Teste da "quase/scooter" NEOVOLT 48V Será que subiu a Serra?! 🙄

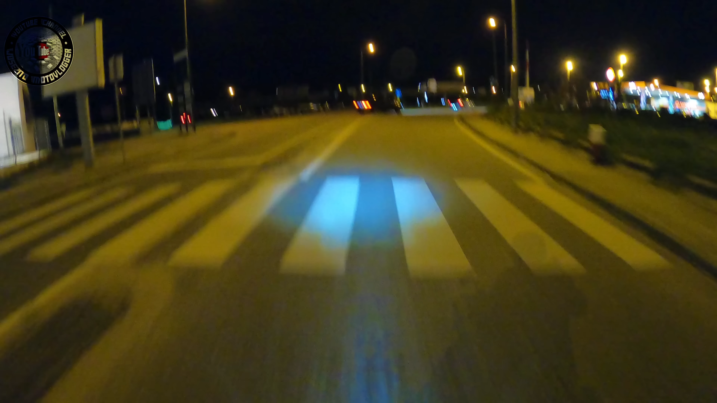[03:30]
Quanto basta O Sr. César diz que isto O quanto a quilómetros Deixa de marcar a partir dos 25 km hora Mas que Que esta pequenina scooter Continua sempre a desenvolver Ou seja O quanto a quilómetros Deixa de marcar
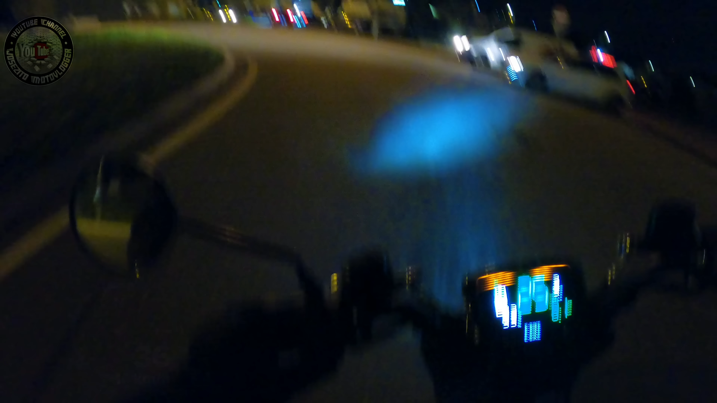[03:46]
Mas ela Olha-o à procura do pisca E ela continua sempre a desenvolver Brutal Tem uma coisa interessante Tem pisca Tem pisca Tem uma buzina aqui do lado esquerdo E outra do lado direito O botão Dos dois lados Pá, eu vou ao fundo Vou ao fundo Ela vai A 25 km 25 km por hora Eu vou ver se consigo depois Acrescentar aqui As informações de GPS
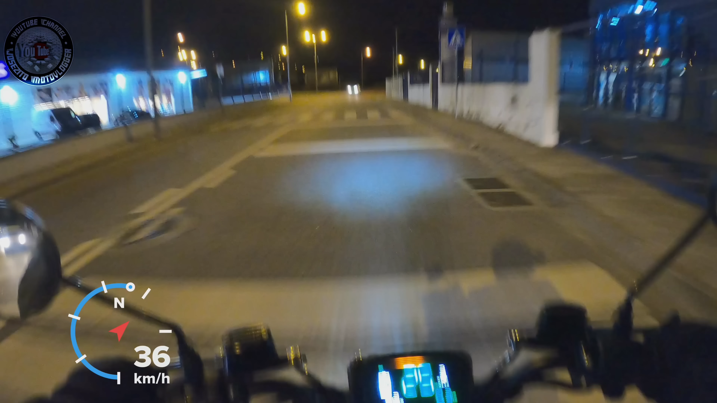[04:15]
Na câmera Porque Era interessante ver a velocidade real Disto Porque ela ali está a marcar os 25 km hora Claro, não sabemos se na realidade são esses 25 km ou não Espelhos Ah, fiz Ah, fiz Pá, isto é Pronto, anda pouco Não podemos Ir Não convenirmos no meio da estrada Obrigar os carros todos a irem atrás de nós Não é?
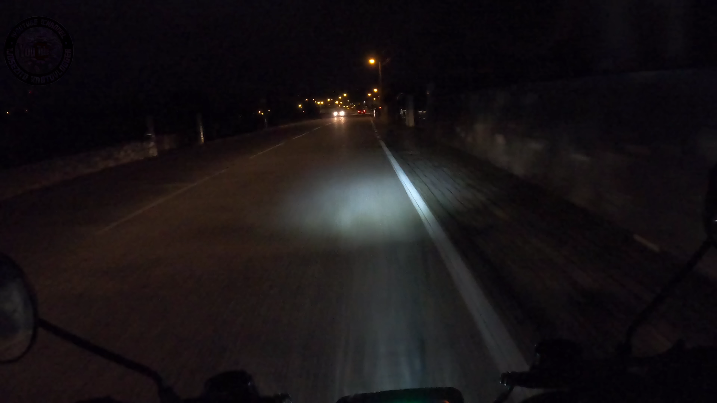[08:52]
Não dá para pôr mudanças Está ali em terceira Porquê? Gear 3 Epá isto é, é um bocado atrofiante porque isto anda mesmo por coxinha, mas é pá, sem dúvida que para andar para quem viva mesmo dentro da cidade,